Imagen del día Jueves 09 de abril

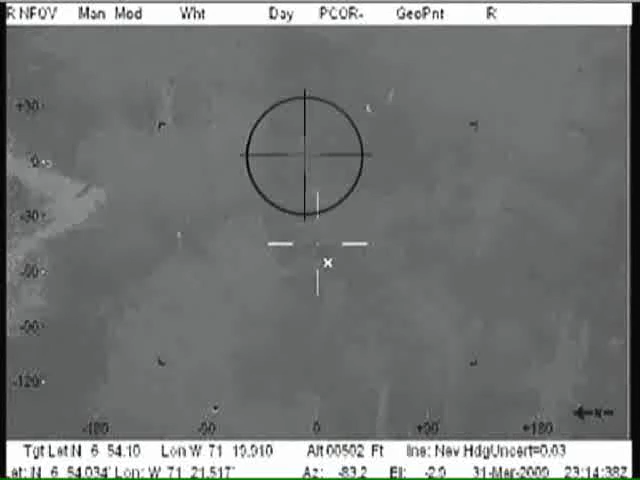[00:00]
Estos masitos están que corren. Aquí está. Esta es la imagen del día.
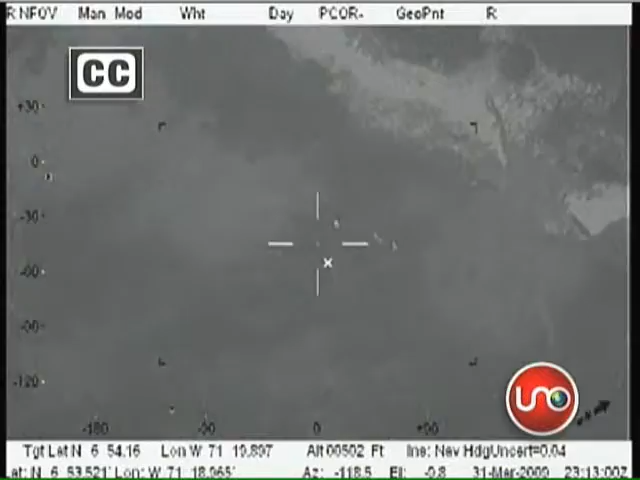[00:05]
Esta madrugada la Fuerza Aérea localizó a uno de los círculos de seguridad más cercanos de Gran Nobles, el hermano del Monocopón.
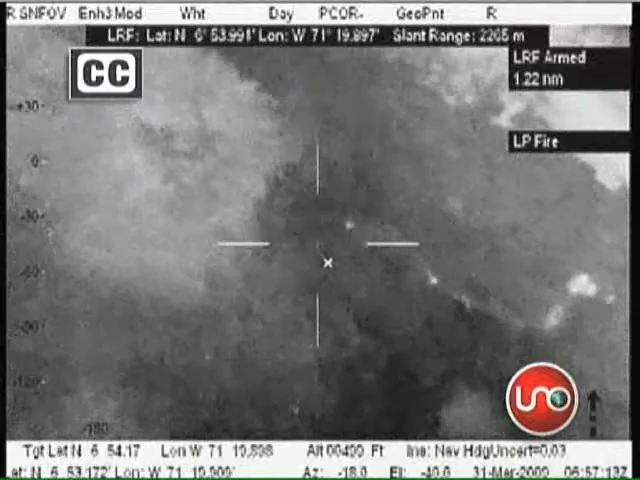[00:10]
El personal se encuentra en el sector...
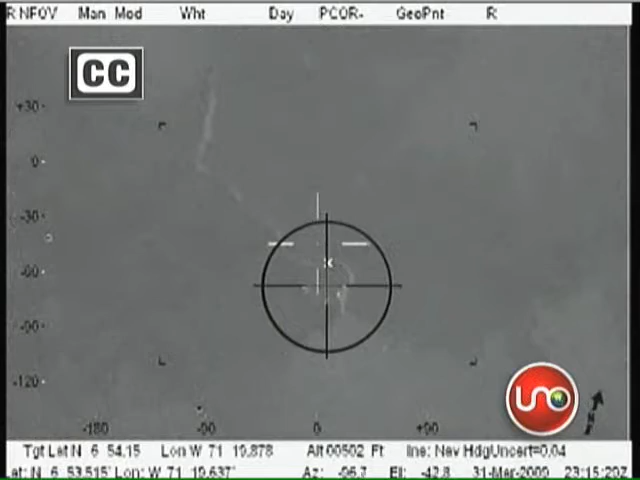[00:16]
Las imágenes que ustedes están viendo fueron grabadas esta madrugada en una zona rural de Arauquita, donde fueron abatidos al menos 20 guerrilleros.
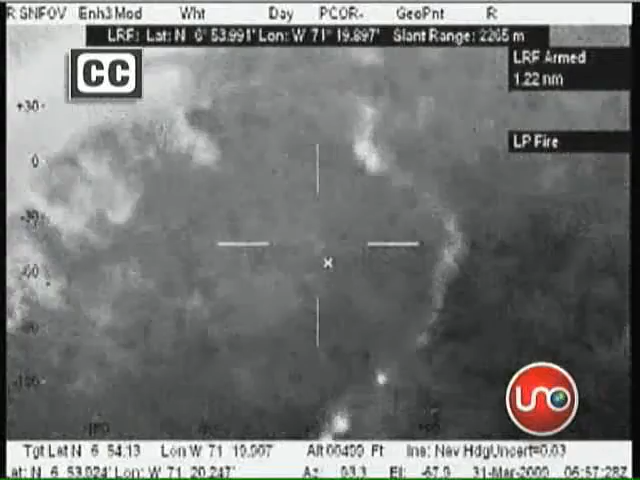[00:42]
Los hombres de Gran Nobles trataron de huir en embarcaciones, pero la Fuerza Aérea les impidió el escape. De esta historia hablaremos hoy en Noticias Uno.